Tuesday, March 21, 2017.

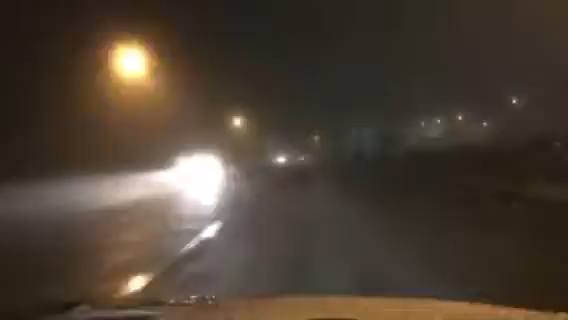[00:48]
As I said, it's wet. There's some pooling water. Be aware of that. Hey, the show starts at 5:30.